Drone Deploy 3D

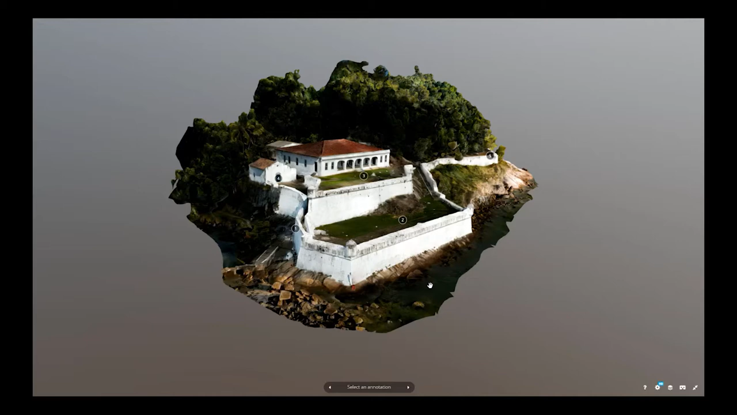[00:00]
Nesse tutorial vamos ver como é que a gente faz um modelo 3D usando o Drone e o Drone Deploy.
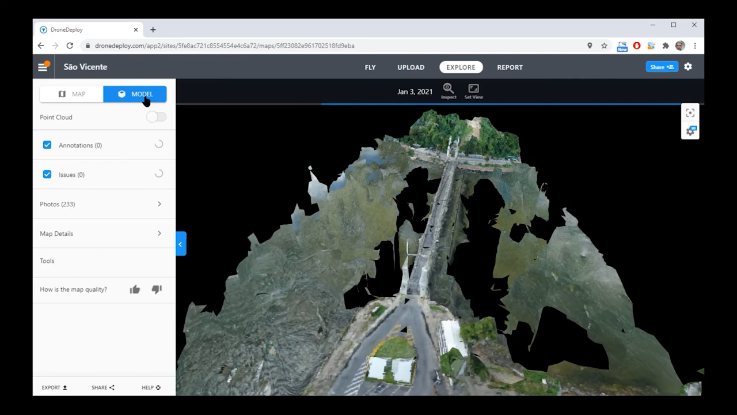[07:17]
E aqui está o modelo 3D, que ficou uma bela porcaria. Por dois motivos.
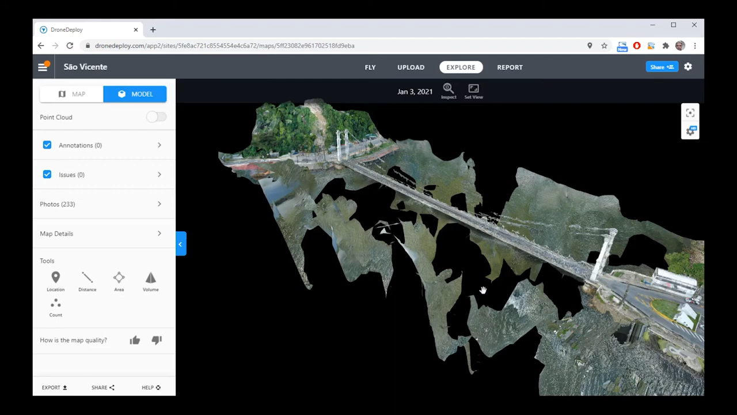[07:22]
Primeiro, porque a água fica se movimentando e isso confundiu totalmente o programa.
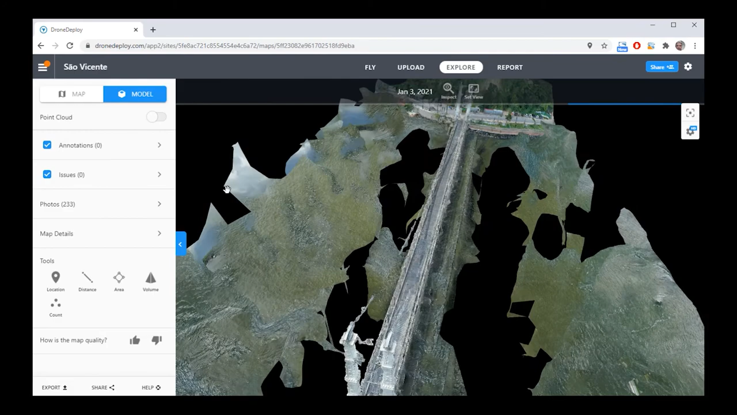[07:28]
Segundo, porque a estrutura da ponte ela é basicamente cabos.
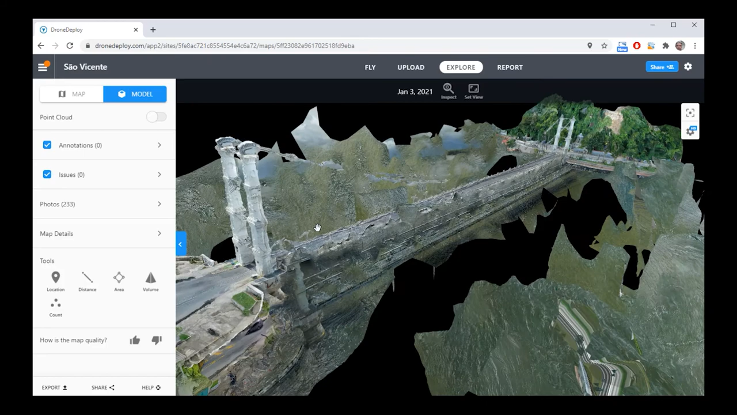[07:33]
Então, é muito difícil para ser registrado.
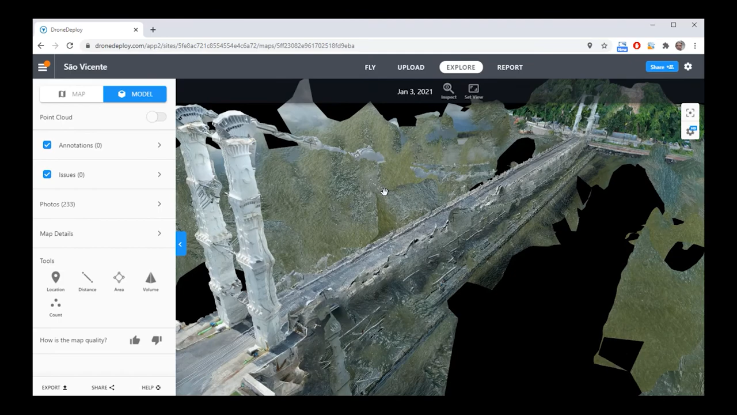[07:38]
A gente pode notar que aqui na parte onde tem uma parede o programa até que funciona bem.
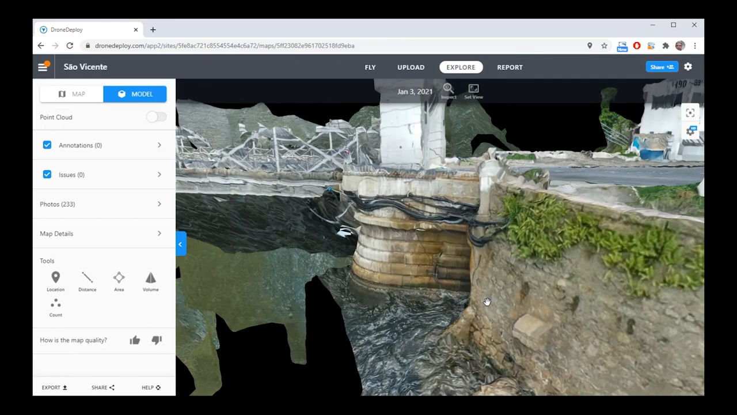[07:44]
Então, isso vai funcionar muito bem,
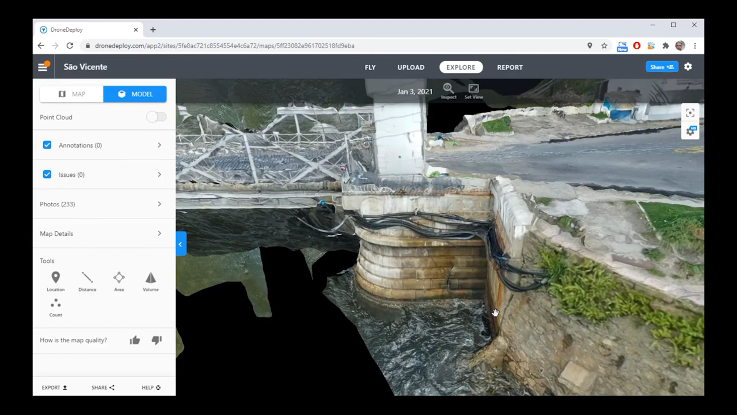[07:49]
por exemplo, para um prédio, para um castelo, para uma fortificação,
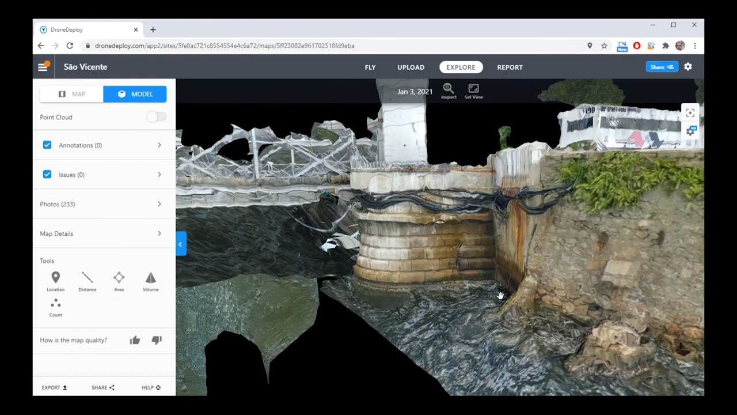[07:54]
mas em algumas estruturas mais vazadas, né?